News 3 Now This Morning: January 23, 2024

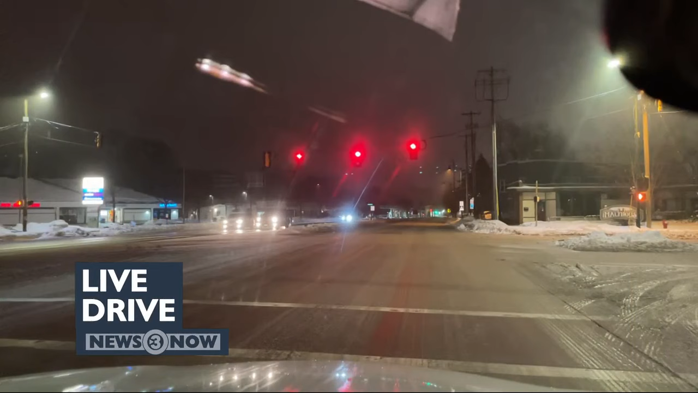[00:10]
Lost Live Drive, we're watching the roads this morning for your morning commute after some overnight freezing drizzle. And we are watching some of that freezing drizzle move into southern Wisconsin.